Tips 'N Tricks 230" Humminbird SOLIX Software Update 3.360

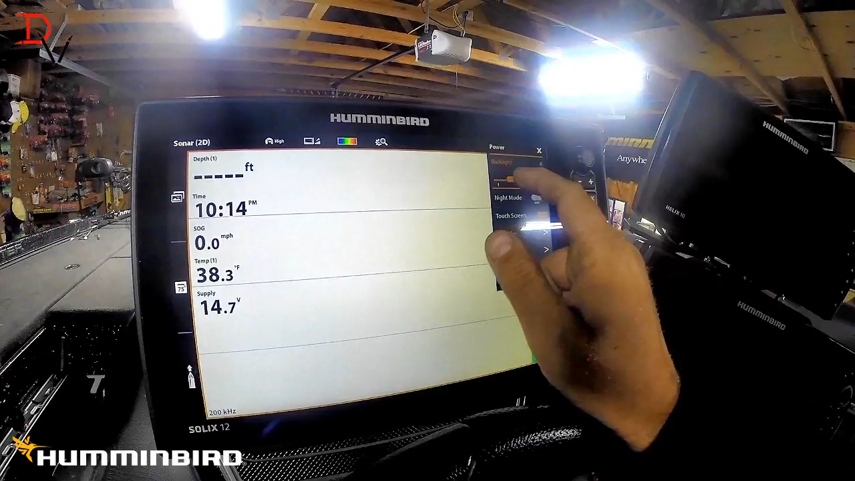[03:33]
On screen: water 38.3°F, speed 0.0 mph
Okay that's probably easier on your eyes.
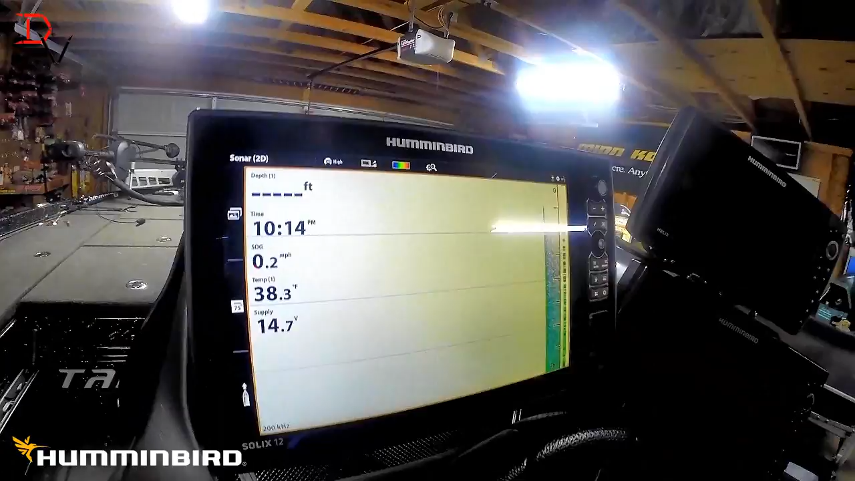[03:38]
On screen: water 38.3°F, speed 0.2 mph
Got new format. We got these new sidebar. Got our boat.
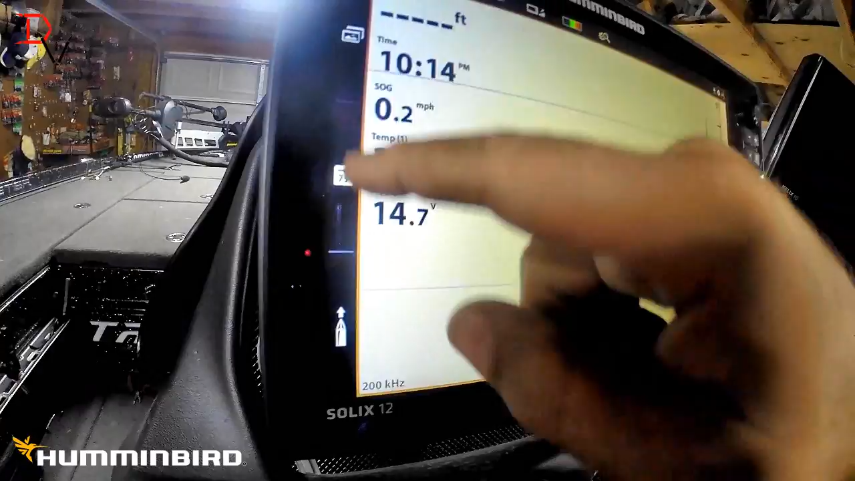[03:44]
On screen: speed 0.2 mph
Got our temp. Got our panes. Click on that. There's your chart. Your 2D. Your down imaging.
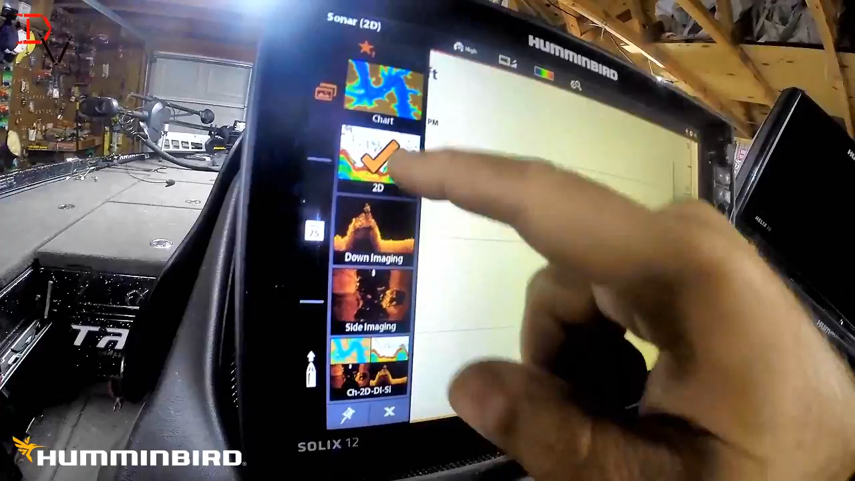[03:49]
Here's your four-way pane. Here's your chart.
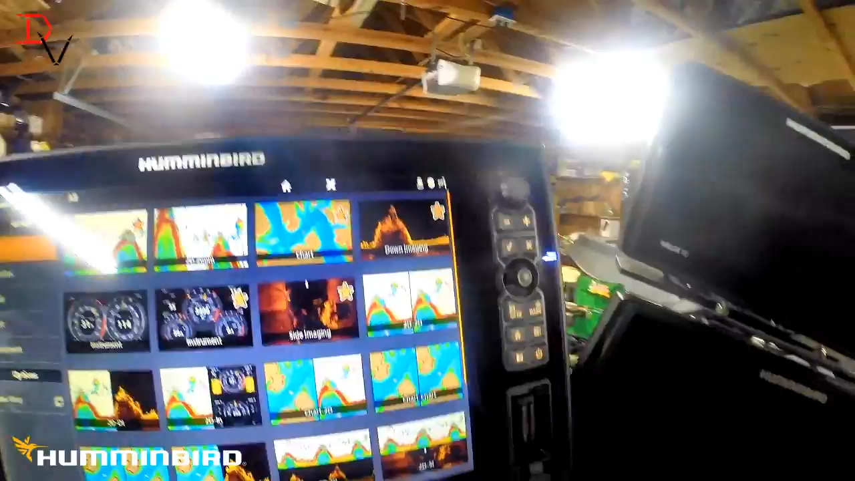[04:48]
Are in there. You're going to have to reset your settings. Your old settings will not work with this new update.
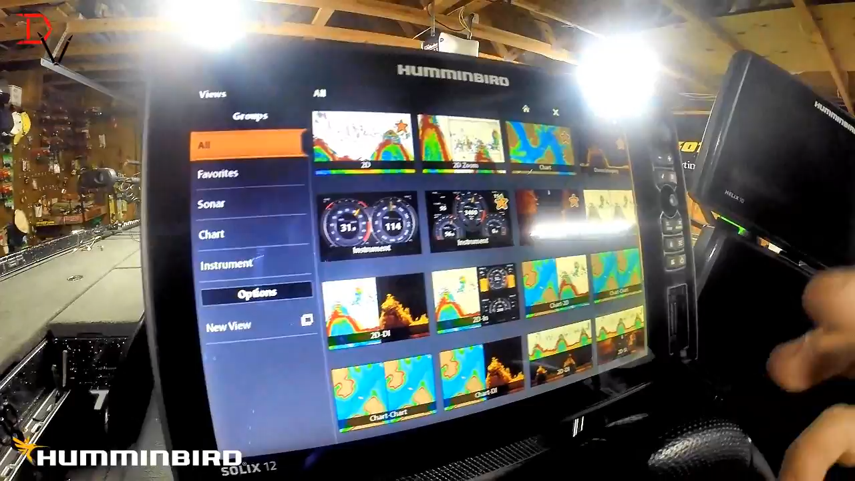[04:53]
So you're going to have to go back in here. Adjust your color palettes. Adjust all that stuff. Because this is fresh new. Totally new features, function, functionality.